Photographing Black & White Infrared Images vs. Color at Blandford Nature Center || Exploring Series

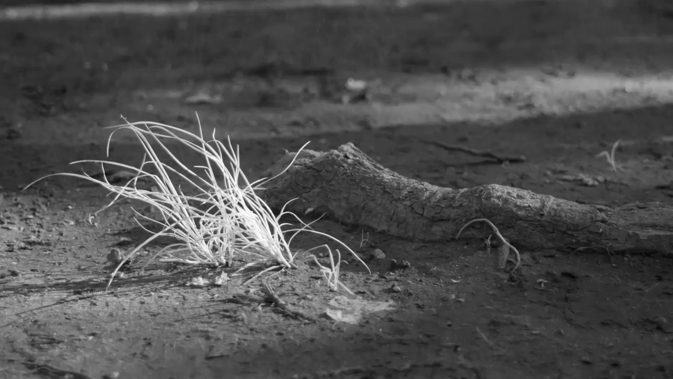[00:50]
This half-submerged tree limb is a good example of a detail of the wetlands that I want to capture in a picture.